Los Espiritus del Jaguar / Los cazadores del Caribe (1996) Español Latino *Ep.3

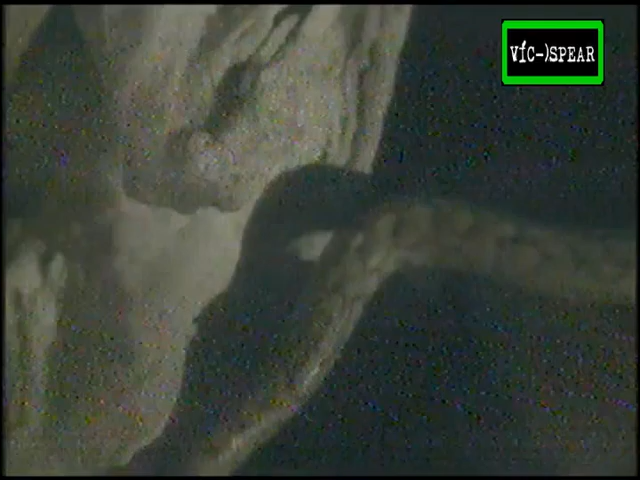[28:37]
Podría parecer una batalla desigual, pero las serpientes tienen una paciencia infinita.
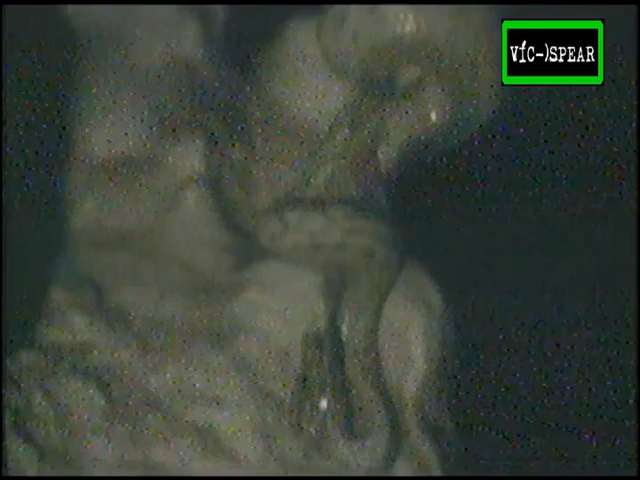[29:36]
Las serpientes tienen mandíbulas delicadas. Únicamente cuando el murciélago está muerto, aflojan el abrazo y se lo tragan entero.